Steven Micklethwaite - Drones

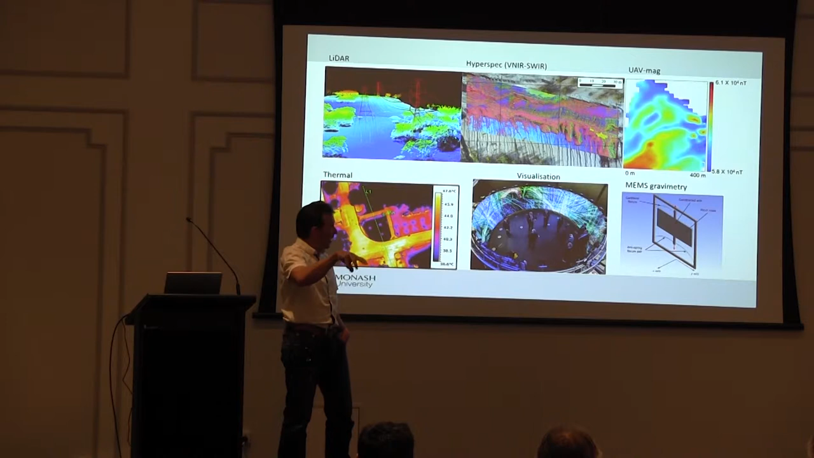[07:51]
And they've developed it as well initially for some simple tests on board a drone. In my case, what I'm interested in doing is using that to hop instruments through the landscape and collect quite high-resolution gravity surveys over a short period of time at a cost-effective rate.
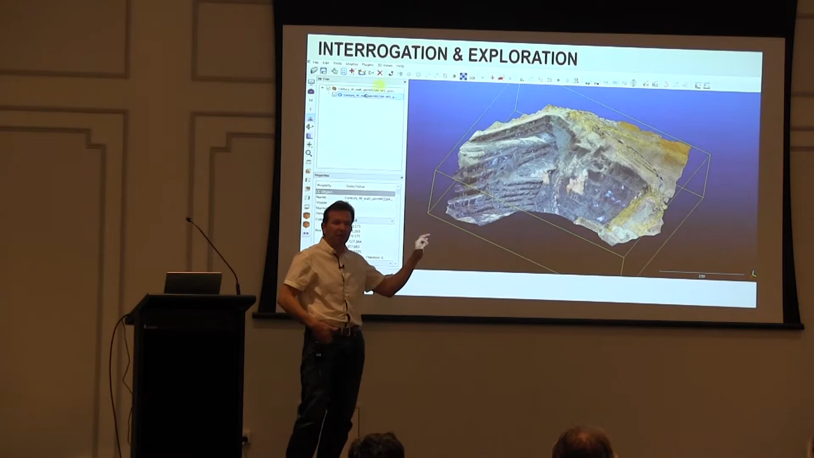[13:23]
This particular wall, we flew that in, I think, one flight, which would have been 15 minutes. It might have been two flights, so half an hour. And what I'm doing now is I'm analyzing that data set in a software known as Cloud Compare. Here, we're converting the RGB
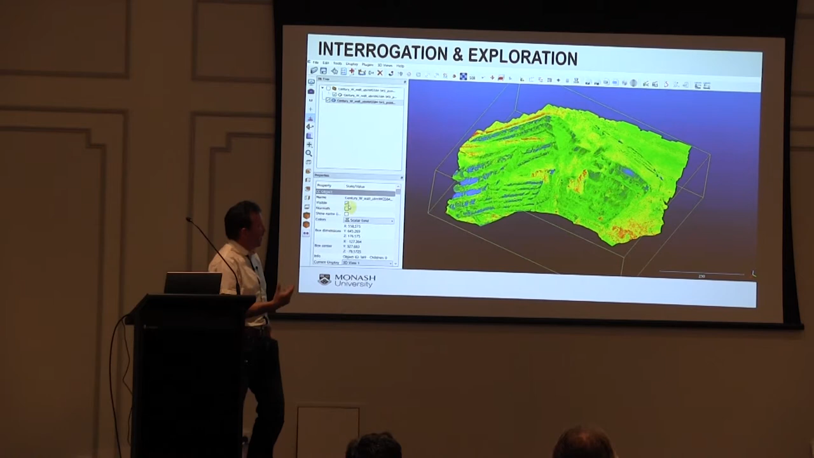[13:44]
values that are associated with the pixels into a single scalar value, which helps draw out different features in the wall.
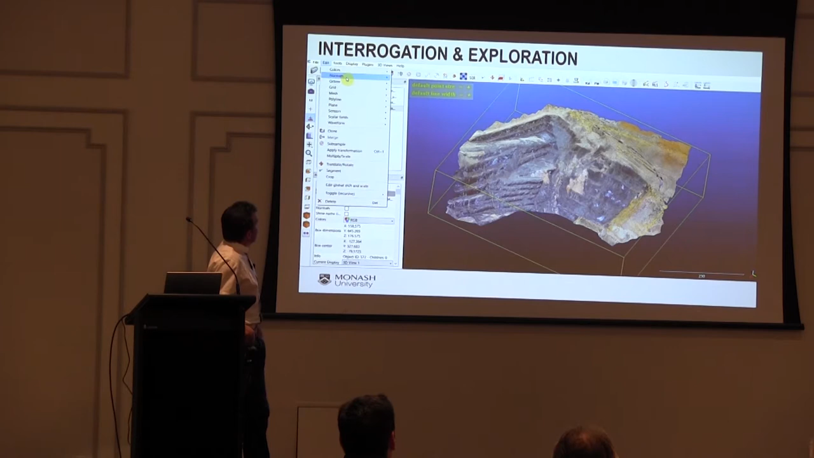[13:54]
I'm going up and I'm looking now at the normals, and I'm going to, again, look at a different way of imaging the data set there.
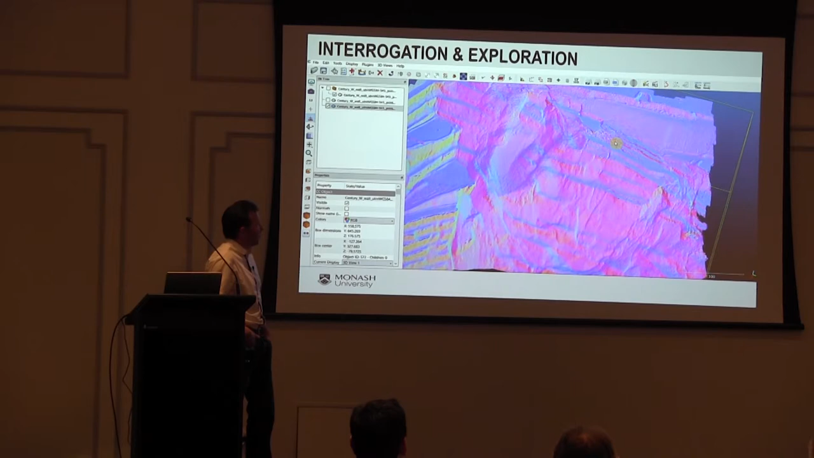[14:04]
This is a hue-saturation value color ramp instead of an RGB color ramp.
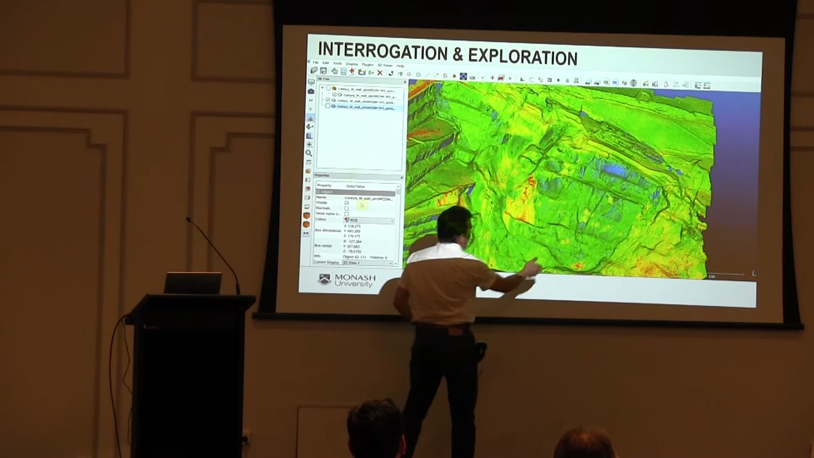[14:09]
And again, you can see it sort of highlights different features that your eye doesn't initially observe in the data. If we zoom back out and go back to that edit tool,
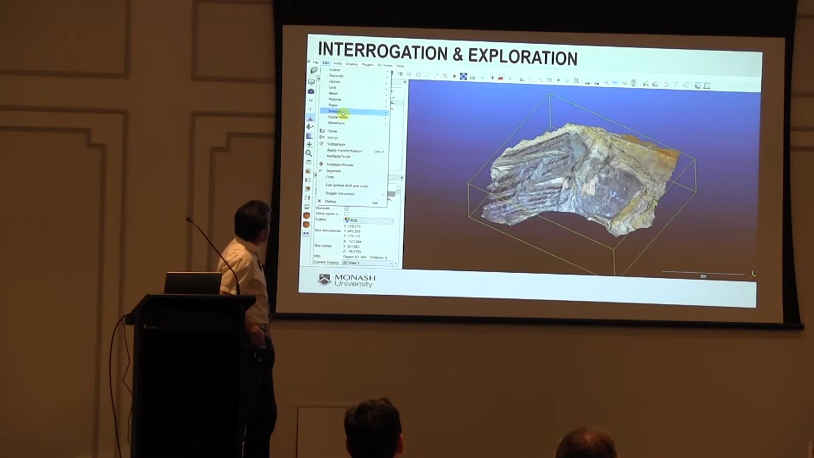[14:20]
you can look at things like gradients in
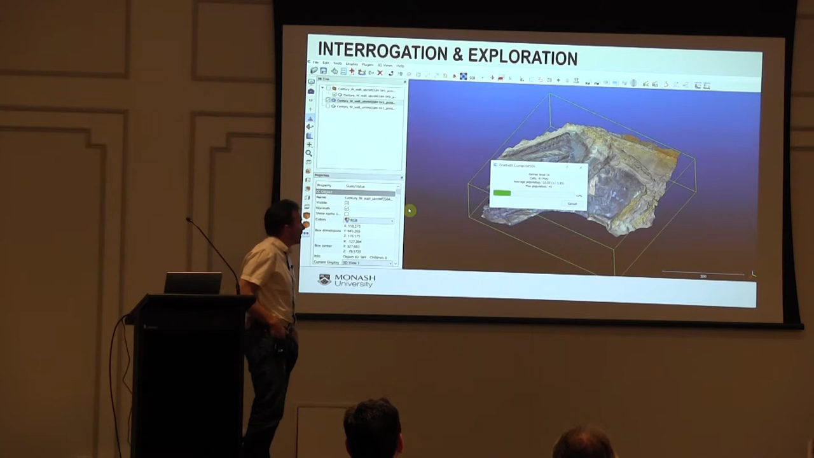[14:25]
color or curvature.
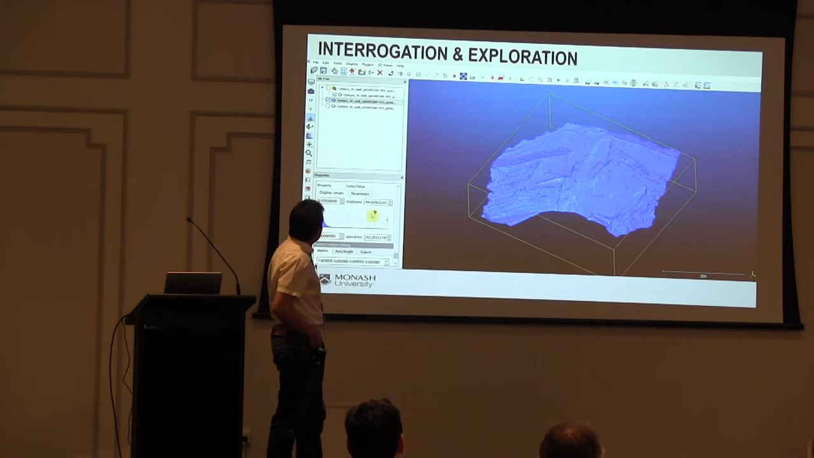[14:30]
So I think that's a curvature map. I can't quite remember what I was doing there.
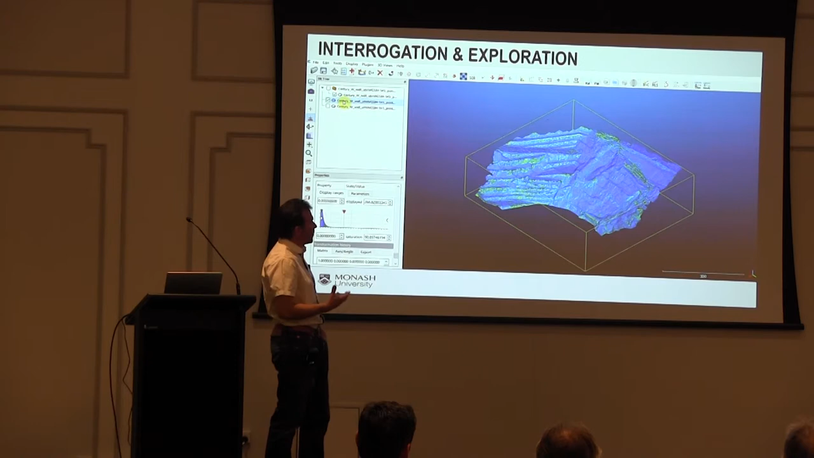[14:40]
But again, these are just ways of processing the data to highlight different features. And in particular, you can see in this top wall here, it's pulling out the small normal faults where the wall is beginning to collapse into the pit
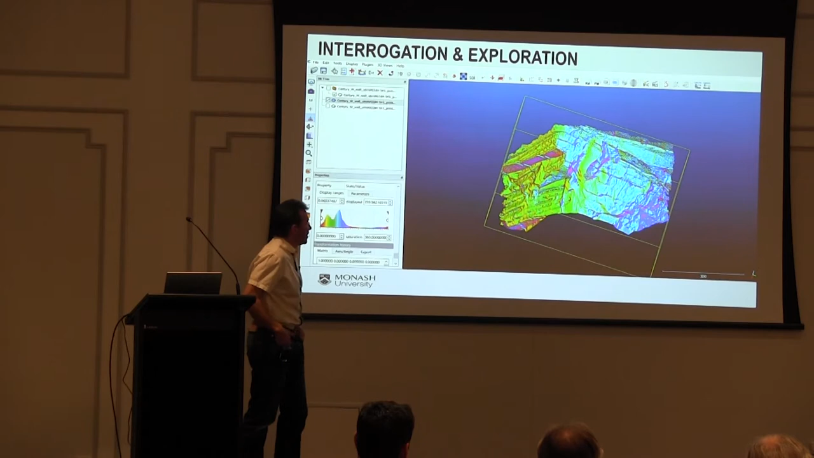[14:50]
at the far back end of that collapse. And it should be, I should emphasize at this point, oh, this is an interesting one.